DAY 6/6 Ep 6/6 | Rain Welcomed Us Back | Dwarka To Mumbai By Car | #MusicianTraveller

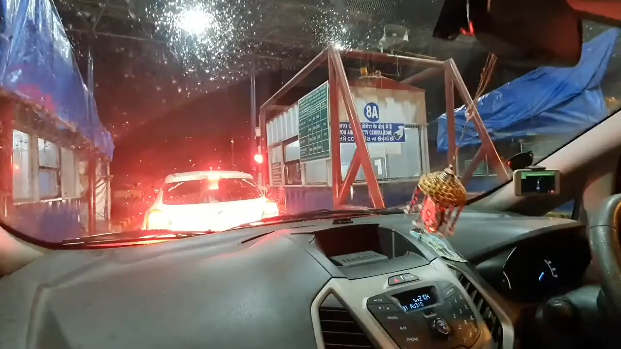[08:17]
कौन सा टोल है सर? This is the sixth toll.